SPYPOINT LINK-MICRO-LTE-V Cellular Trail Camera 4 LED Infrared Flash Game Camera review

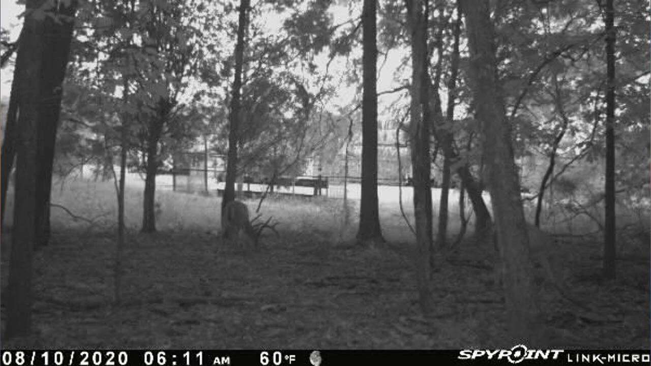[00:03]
Make sure to format your mini SD to 32-bit or it will not work. Using in Texas during the summer and it kills 8 new AA batteries in a week with the setting for notification on each photo. Have changed the settings to transmit photos twice a day to see if that helps. Expectations align with $99 price. The camera setup was easy. I have been getting good signal everywhere I have had the camera.
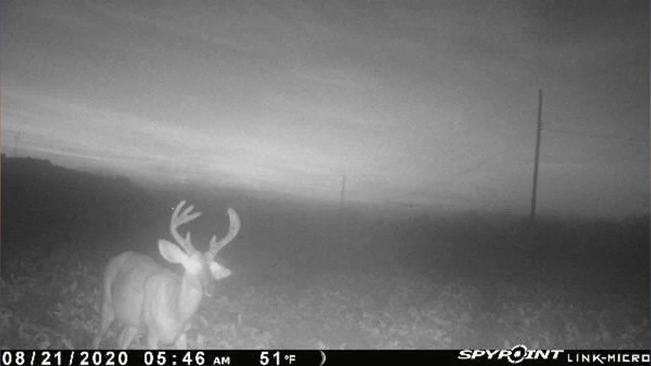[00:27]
The only thing I think can be improved is the camera quality. Photos at any distance past 20 yards all you can tell is it's a deer.